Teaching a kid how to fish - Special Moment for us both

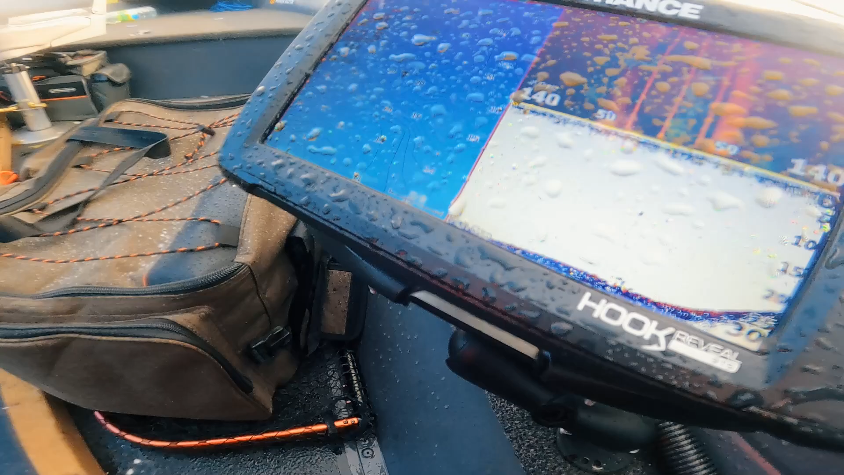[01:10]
There's a fish there James you see it Yeah He's sitting on the bottom He's gone now is he? No, he's here Yeah We'll see, does he take one of our lures?
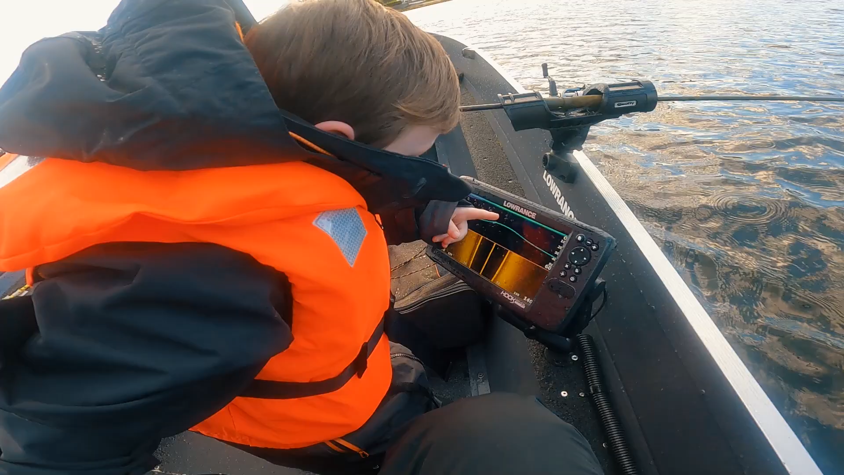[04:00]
We're keeping a close eye on the fish finder Fish James?
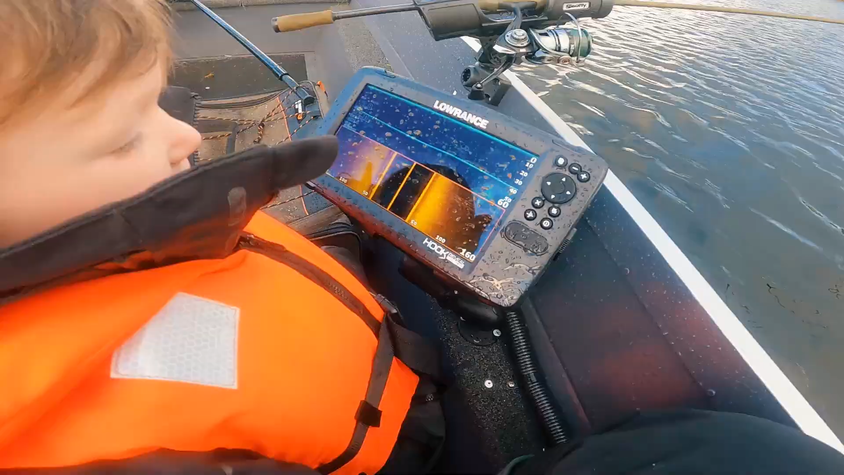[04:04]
Yeah Where is it? Here Yeah Sitting right on the bottom isn't it? Yeah Yeah Right I'll turn off Main motor And slow us right down Because we're moving at 2mph Now 1.9mph It's not too fast
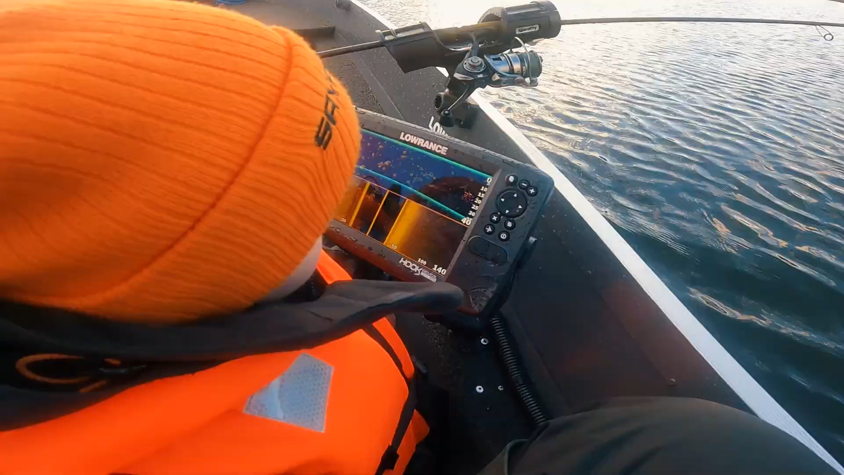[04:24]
Oh that's a big one isn't it? Yep We found fish did we? Yeah look at a big fish And a below A below tiny fish Yep That's the front Yep
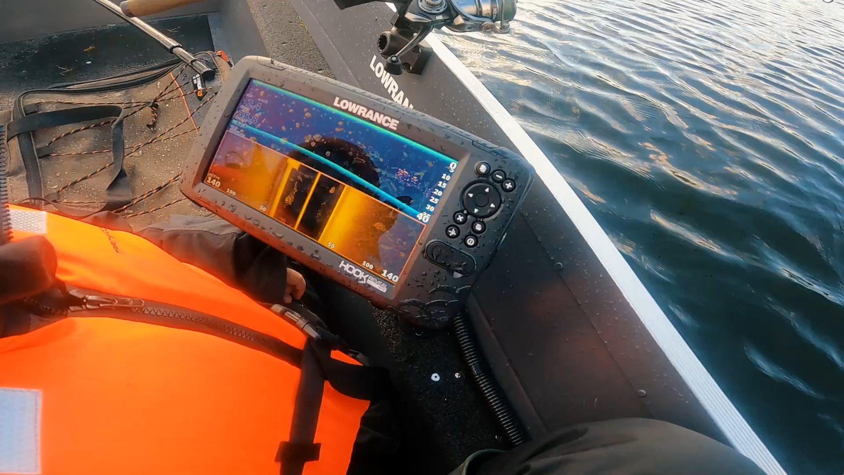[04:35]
Oh Oh Even lots here Yeah there's loads isn't there?